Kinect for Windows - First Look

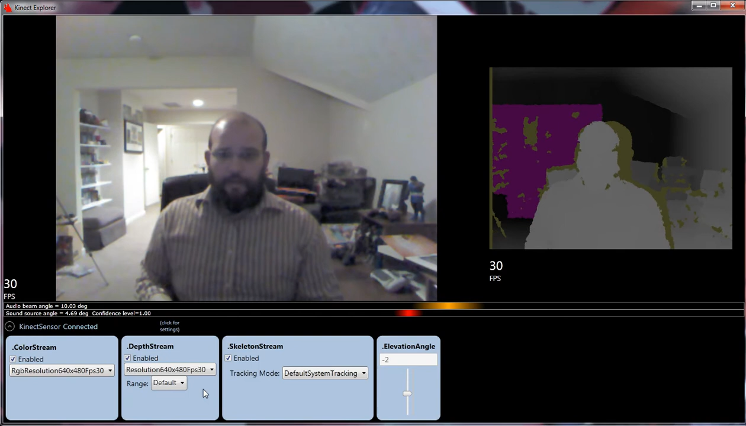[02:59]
Gray kind of is, like, the way this works is depending on the tone and color, that's telling the system how far away things are. And so when you get up close, it kind of just all, you know, it doesn't know what to do with me. This is the really neat feature of the Connect for Windows. This is what the whole big deal is about. And you're changing the range here from default to near.